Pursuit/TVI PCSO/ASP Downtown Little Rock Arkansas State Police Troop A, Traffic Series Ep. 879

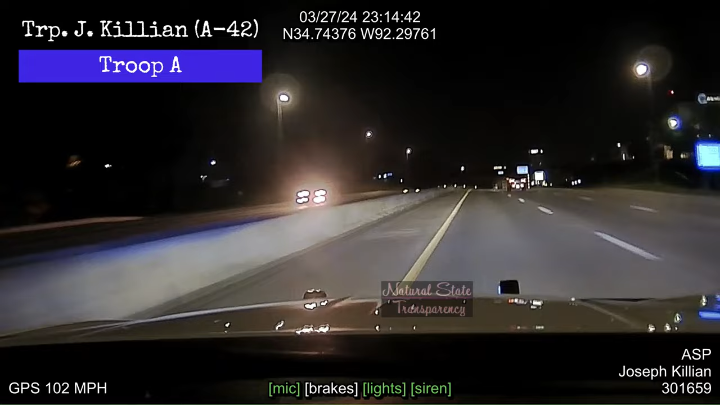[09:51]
17 to 11 westbound on 4th, 3. 17 to 11. Go ahead. I just crossed the river bridge on 30 west, going towards that accident. You want me to divert towards that? Looking at mound marker 8. Come on, mound marker 3. Is an injury accident? Yeah, on 4th Freeway. Negative, how much damage? National Springer Boulevard. Speed 82, high traffic. Yeah, to get a position where you get the system to pursue first, and then you can call up the accident. Yep. Yeah.
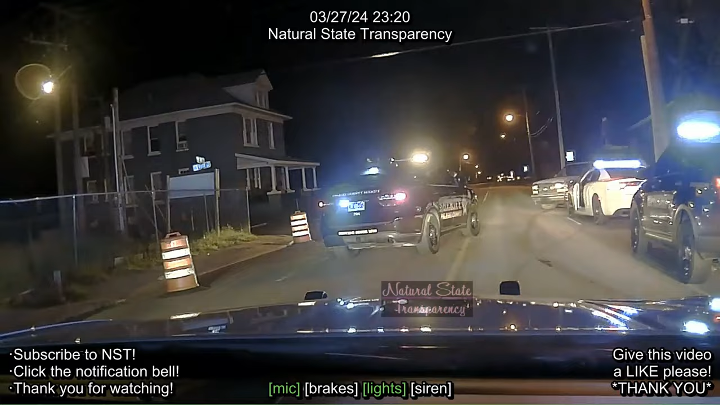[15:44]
Yes, sir. All right, come on. They got my nephew's team now. Oh, it is 11. The TVI. Please, well, I'm trying to box him, or hit him right here at the stoplight because he's cut on this curb. Where's your car? It's over here. I know it. Yeah. Right in the car. Oh.